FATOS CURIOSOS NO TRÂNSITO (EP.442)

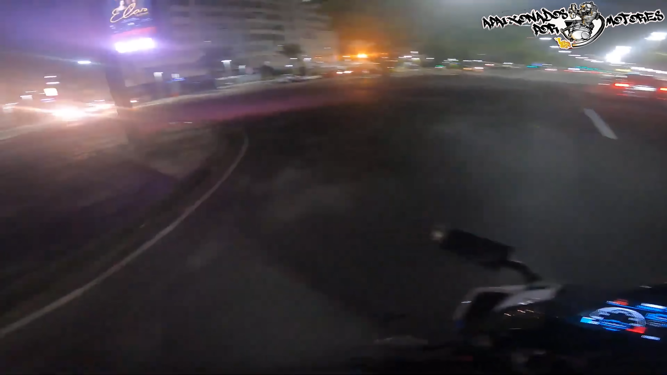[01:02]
Pelo amor de Deus, tá amarrado. Porra. Sinal aberto, madrugada, o cara correndo com aquele negócio na mão. Que pode... provavelmente pode ser o quê?
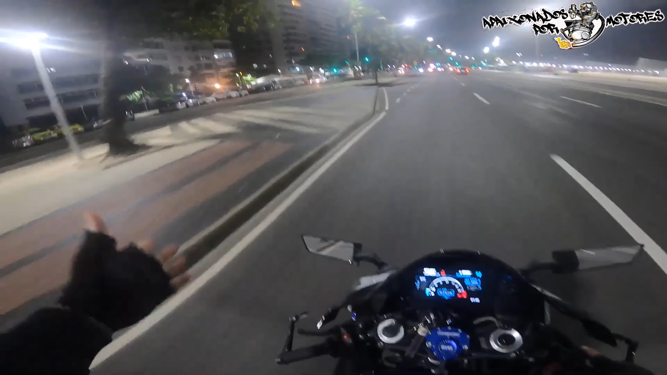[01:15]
Bola. O cara doidão atravessa no meio da rua, meu irmão.